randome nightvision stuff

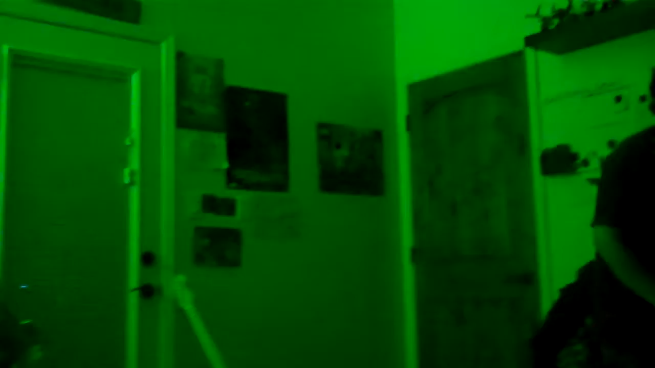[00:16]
well this is my room in night vision and jacob trying to rate stuff